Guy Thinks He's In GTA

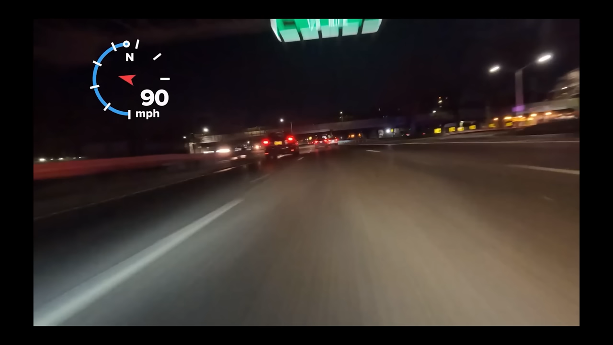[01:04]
You got to appreciate the calm lo-fi music in the background It really takes your mind off the fact. He's literally putting multiple people's lives at risk Also, is this camera underneath the car? Also, this guy literally drives around him as his car is flipped over which is insane And in case you haven't guessed, this is extremely illegal.
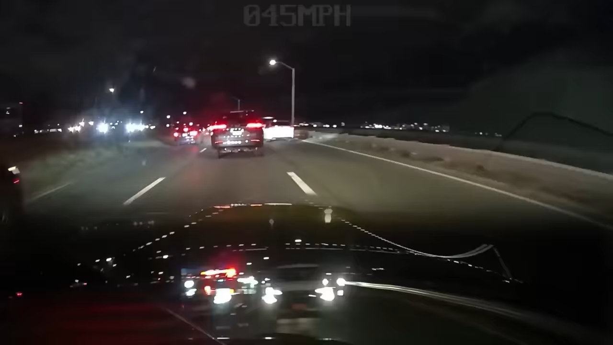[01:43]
So this guy gets busted for being a menace to society But what ends up happening is the two cells in his brain connect and tell him to run It's pretty common among swimmers to run from the cops because they're already going to jail if they pull over and a lot of these guys Aren't even legally allowed to drive on the road and their cars don't have license plates So it's really the only option and most of them get away because cops aren't willing to risk their lives catching these people Now what I find insane is the guy in this car who is committing multiple felonies,